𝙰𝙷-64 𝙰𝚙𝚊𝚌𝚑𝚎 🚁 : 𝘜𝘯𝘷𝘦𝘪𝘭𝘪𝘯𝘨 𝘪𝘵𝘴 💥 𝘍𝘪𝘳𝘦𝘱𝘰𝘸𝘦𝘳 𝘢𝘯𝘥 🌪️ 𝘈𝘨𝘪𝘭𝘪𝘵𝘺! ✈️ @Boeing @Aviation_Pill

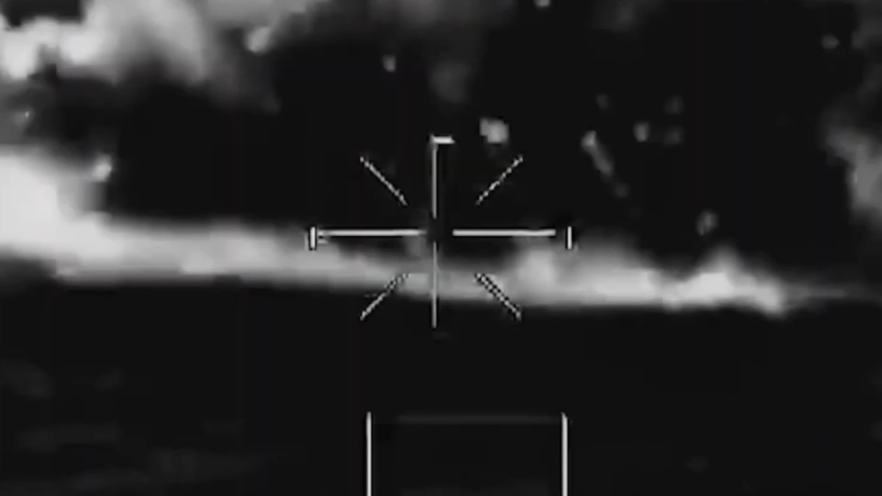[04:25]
it's the Target Acquisition and Designation System, or TADS, that serves as its sharp eyes.